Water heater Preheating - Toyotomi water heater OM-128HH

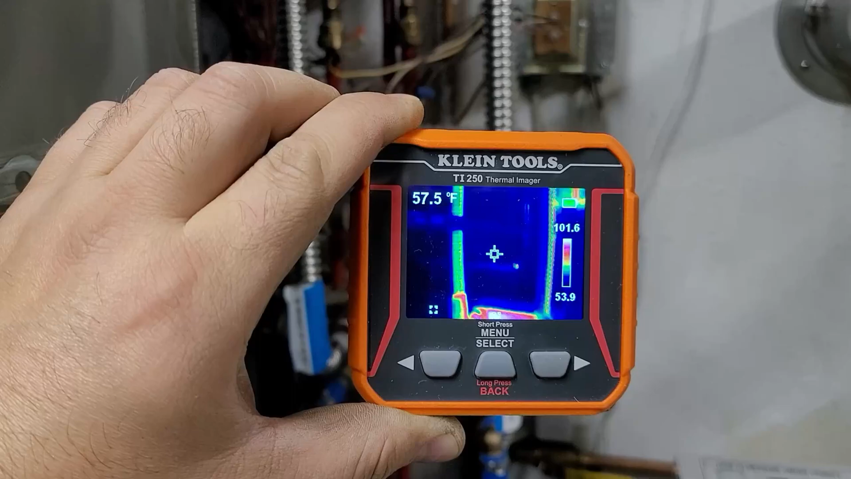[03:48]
On screen: spot 57.5°F
we'll see if this works with the thermal camera you can kind of see the heat plate getting warm
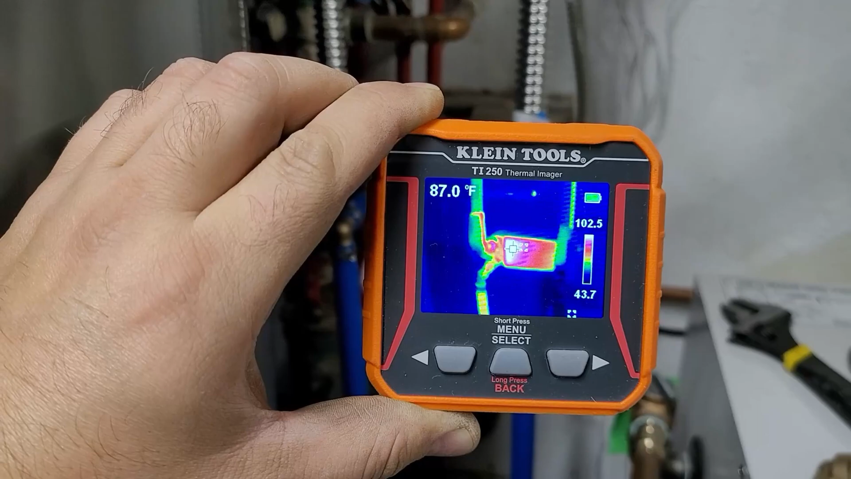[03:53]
On screen: spot 87.0°F
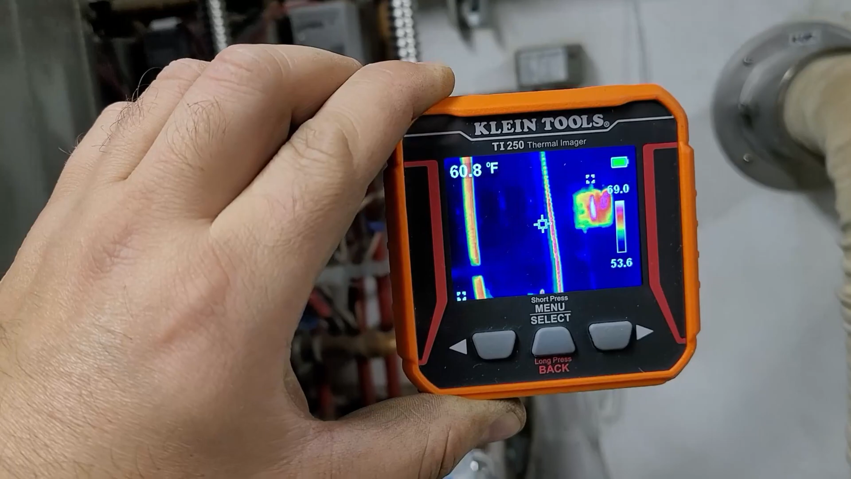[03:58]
On screen: spot 60.8°F
oh let's see if I can do this it
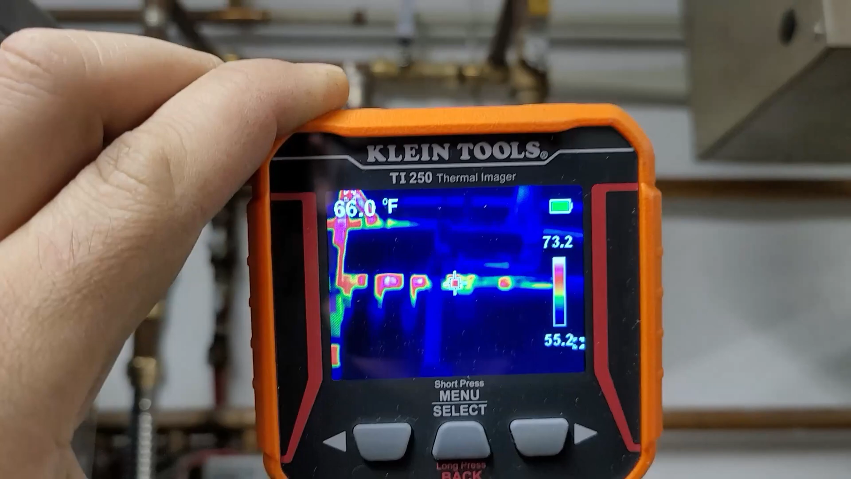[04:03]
On screen: spot 66.0°F
only takes pictures so that's why I'm doing this
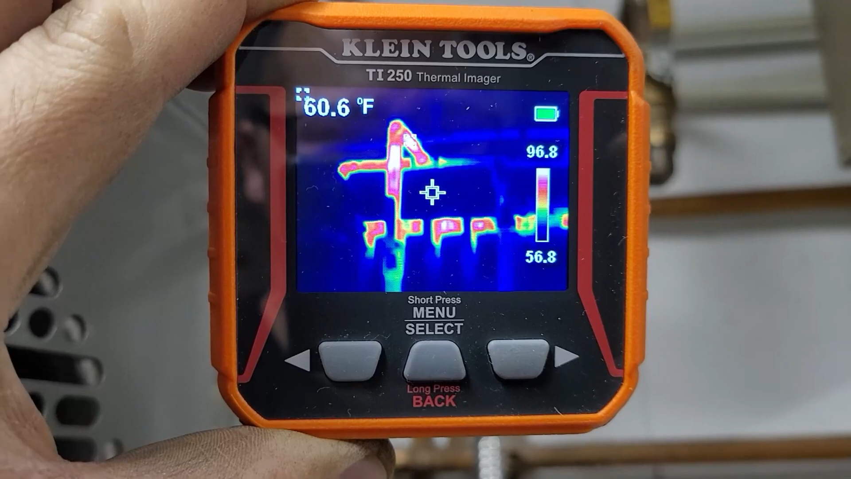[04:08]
On screen: spot 60.6°F
as far as I know anyways
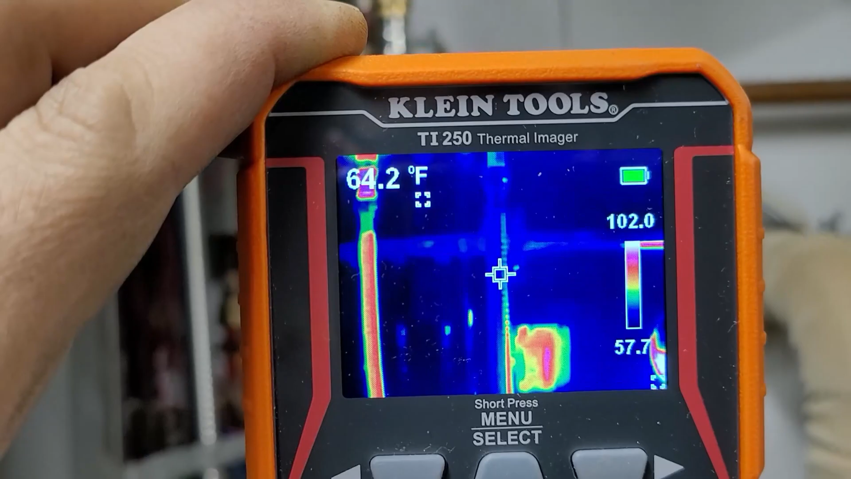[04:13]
On screen: spot 64.2°F
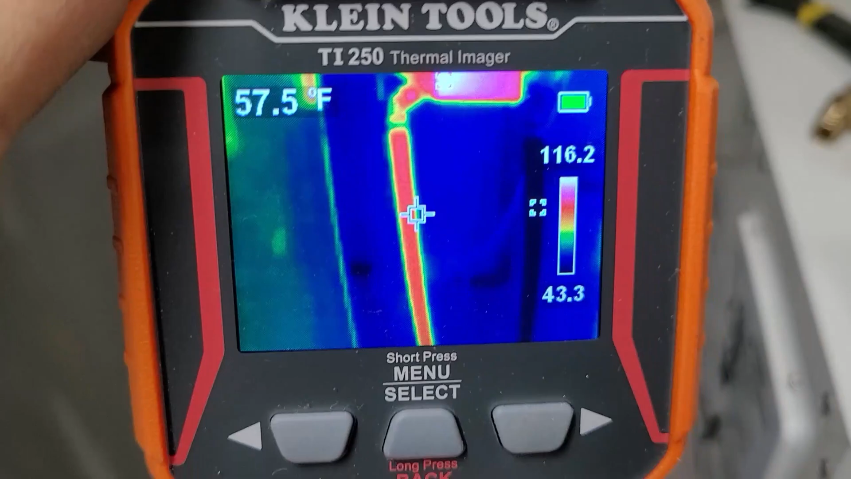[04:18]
On screen: spot 57.5°F
cool so warm water is coming through
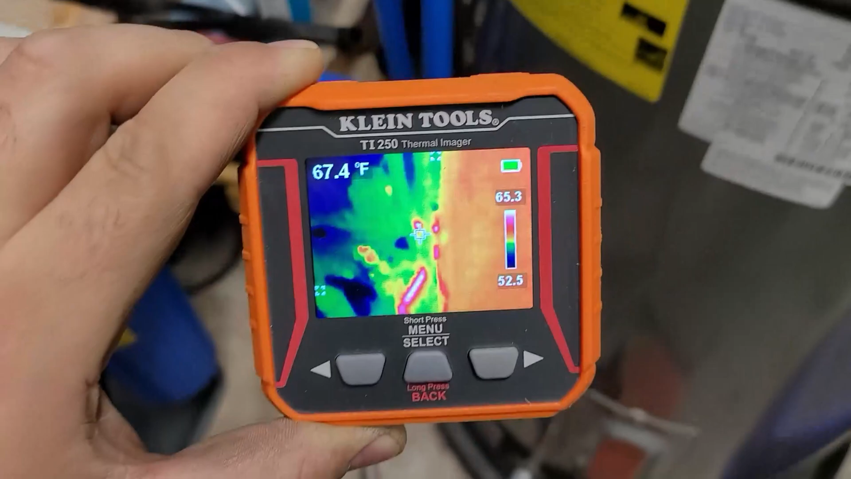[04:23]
On screen: spot 67.4°F
and then it's going in there
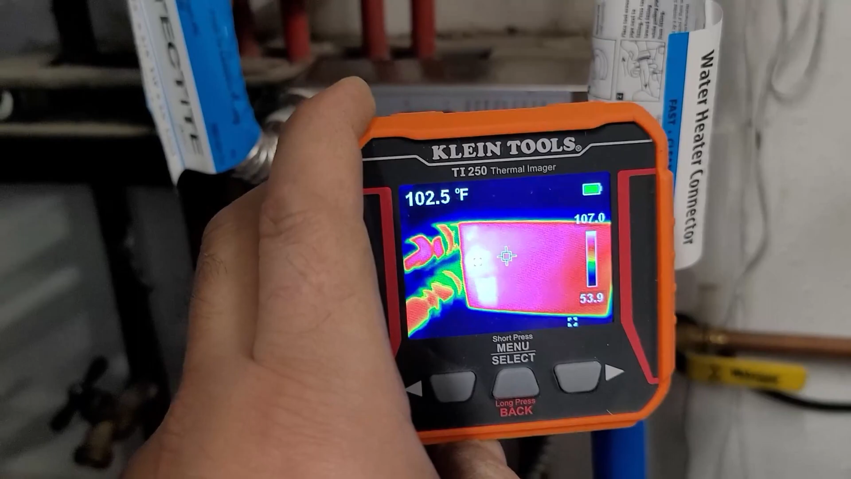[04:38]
On screen: spot 102.5°F
so I'm not sure if you can see the temperature it's 107 going through the heat exchanger
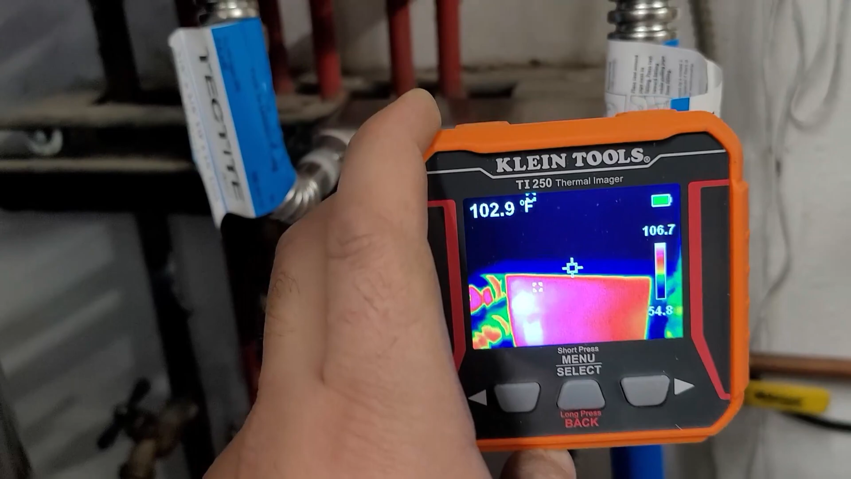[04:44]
On screen: spot 102.9°F
I'm not able to get a good reading on the pipes keeps changing
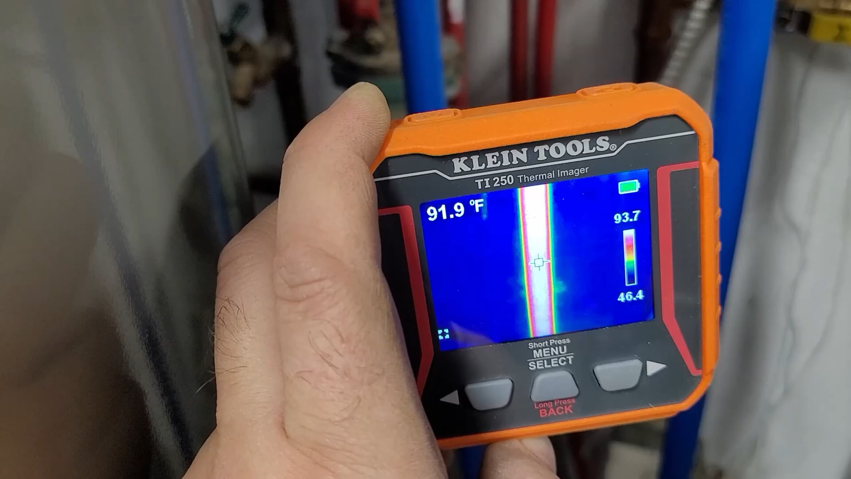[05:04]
On screen: spot 91.9°F
and it's better than 40 degrees 102 so it's gonna take some time